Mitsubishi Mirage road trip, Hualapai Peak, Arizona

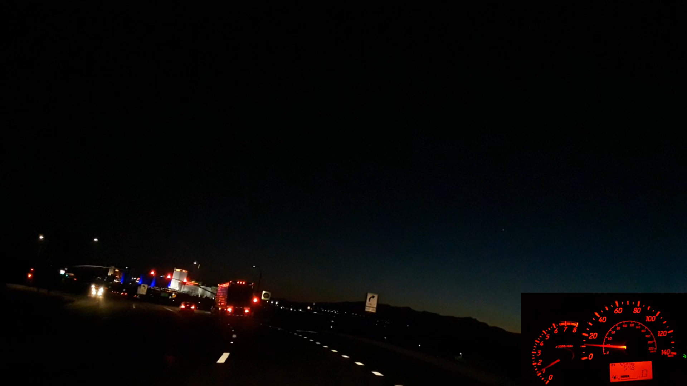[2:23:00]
The correct thing to do would be to turn onto Bullhead Parkway. But I'm not going to do that. Instead, I'm going to take some other road.
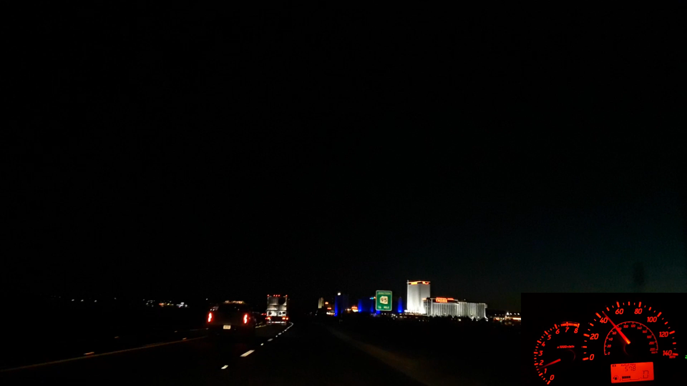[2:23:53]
So the light up the road is red, so I'm trying to slow down ahead of time again so I don't have to stop at the light. So I'm trying to time the light. We also have to time the fact that everyone has to also speed up. So
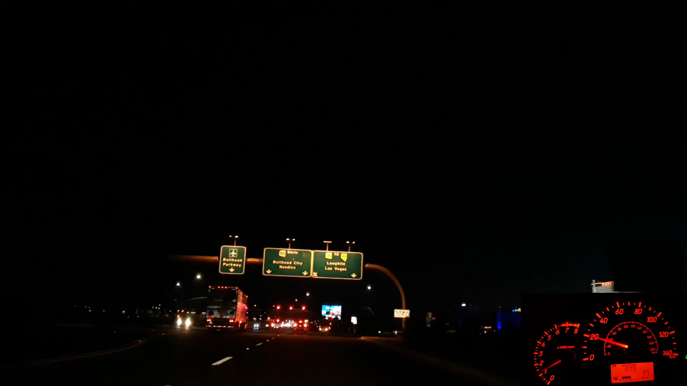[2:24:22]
I'm assuming I have failed. Well, not quite. I didn't fully have to stop, so I guess that's a win. That's a win! Oh, 58 miles per gallon.
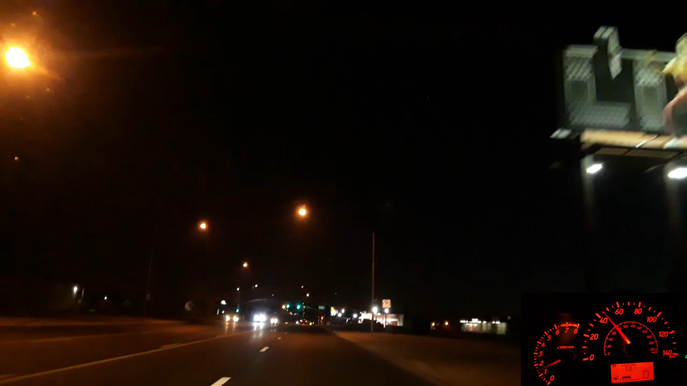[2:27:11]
$2.83 a gallon? Holy smokes, that is... What? $2.83 a gallon for fuel. $2.83 a gallon.
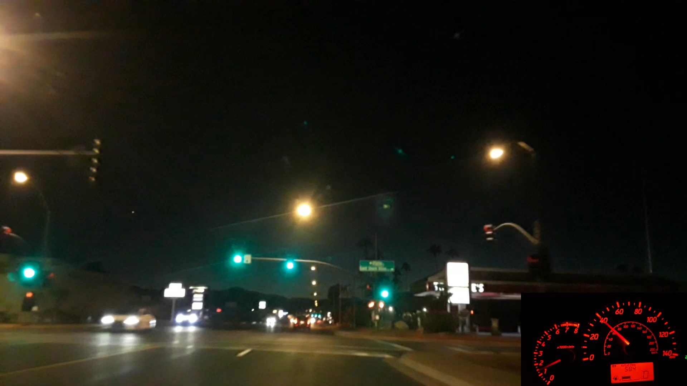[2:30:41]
Well, actually, that Cadillac sped up to 40 already. Holy smokes. They really gassed it. Now they're going above 40. I was going to just change lanes and go around, but that's okay. They can do that if they want, I guess. That gas station is $2.91 a gallon if you pay with cash.
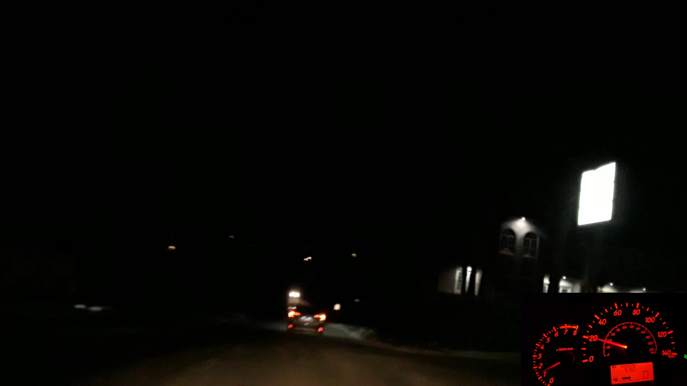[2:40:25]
They have their brights on. Or had their brights on.